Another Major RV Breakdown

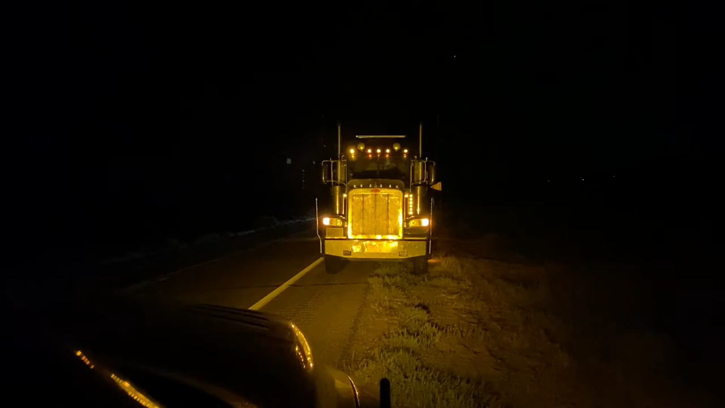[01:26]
It took a long time, and once we found somebody, they actually had to go get the truck necessary in another city to come back to be able to get us.
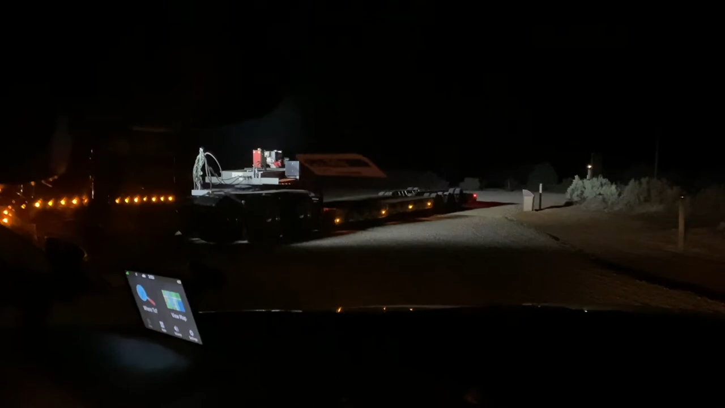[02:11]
It is a very long truck. Can you believe our RV was on that? What is it? Right now, our RV is behind us.
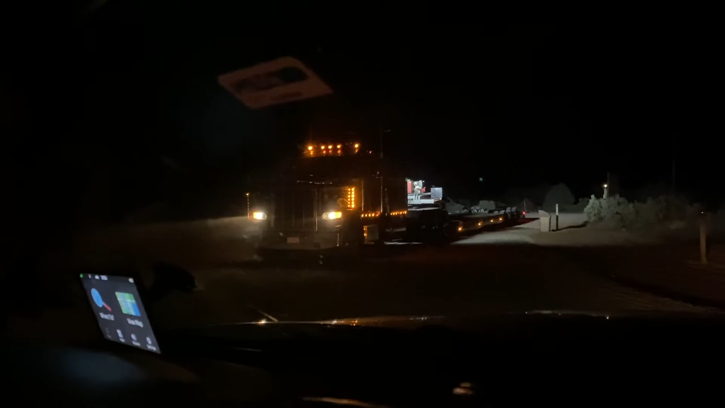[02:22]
Oh. They got us here. It took us 15 hours on this travel, Daisy, but we did it. Yeah.